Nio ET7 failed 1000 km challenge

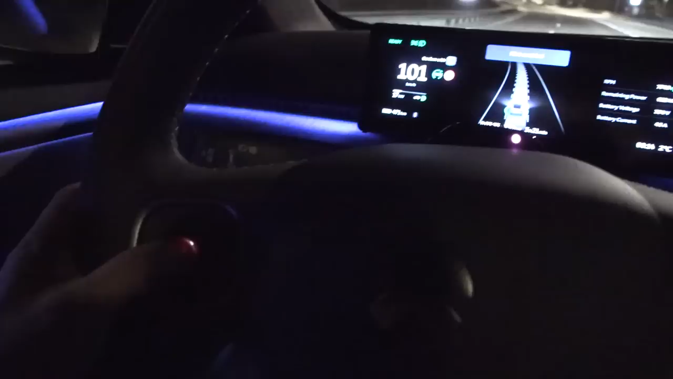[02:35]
Can we turn you off? Highlight is on. And then we need to change lane.
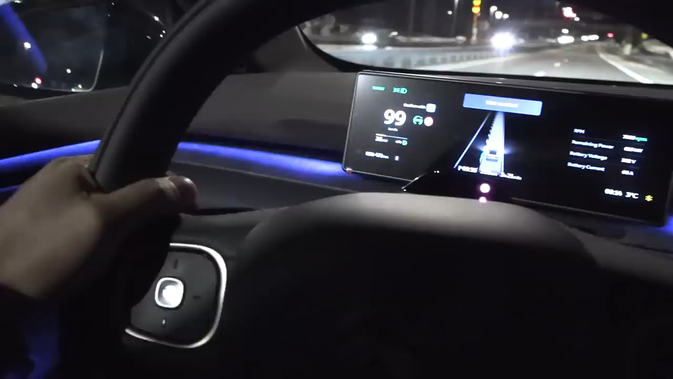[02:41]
Please control the steering. Yes, kid, I'm controlling the control.
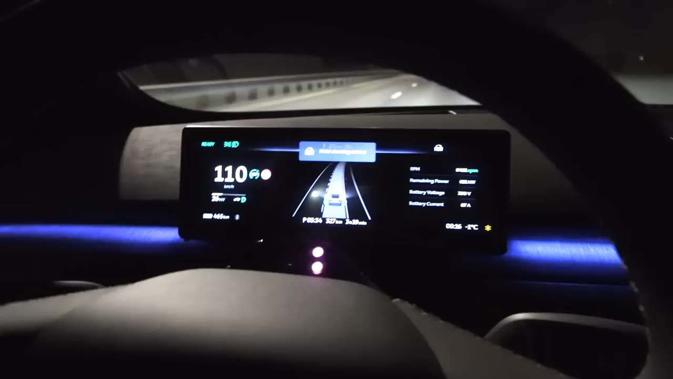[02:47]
You might want to hold the steering wheel. Otherwise, highlight will be deactivated.
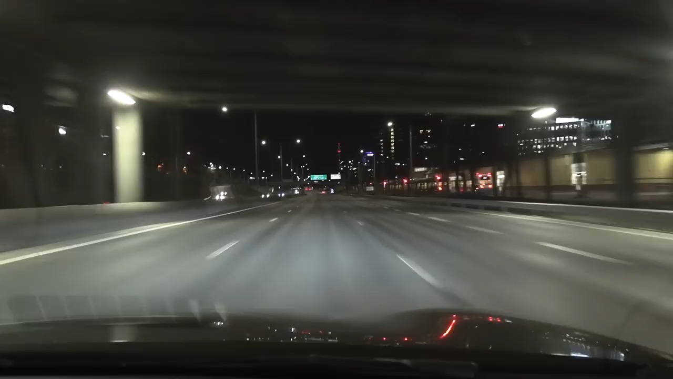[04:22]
We just passed Göteborg, we are heading towards Kongsbacka, and then suddenly some error appeared, powertrain error or something,
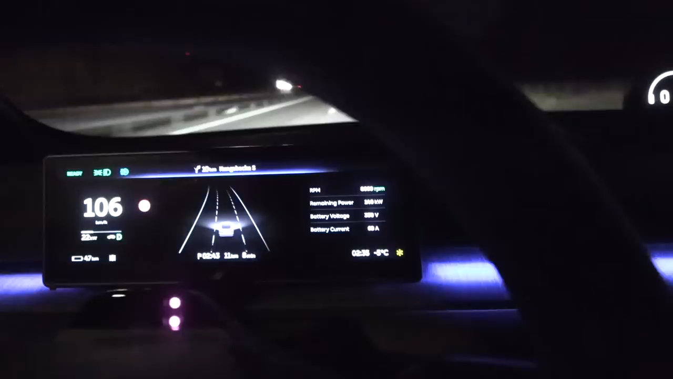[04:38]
autopilot disengaged, the hazard light came on,
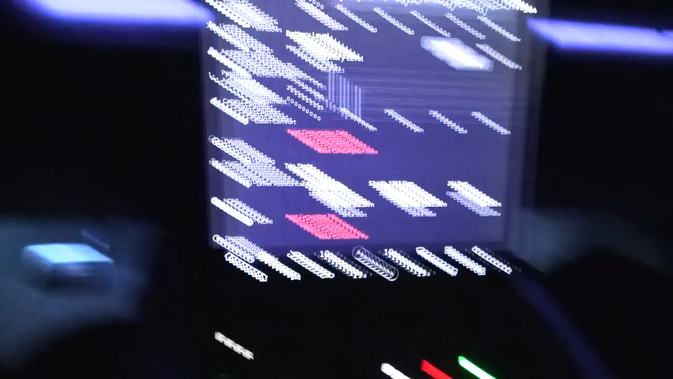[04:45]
and then when it took over, I can apparently drive,
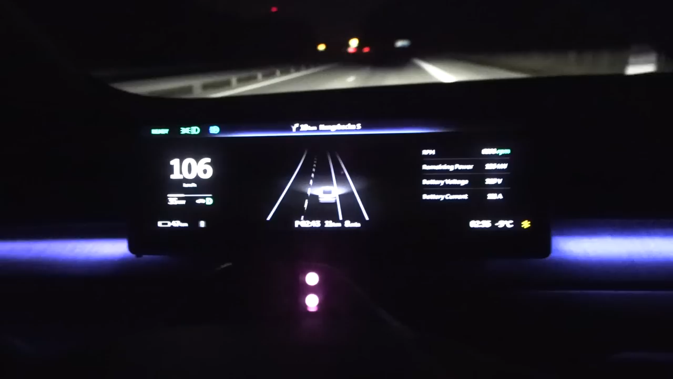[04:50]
yeah, but when I try to enable Neo Pilot again, it says, unable to activate, powertrain error.
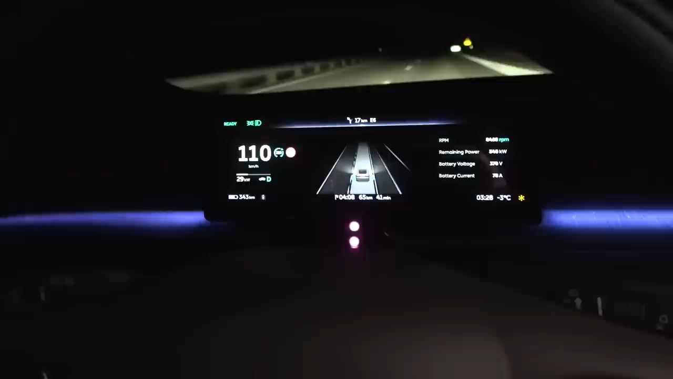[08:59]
But it seems to be working. It was just a glitch. The only problem is that we are heading back north. I'm bailing out. I'm going back home.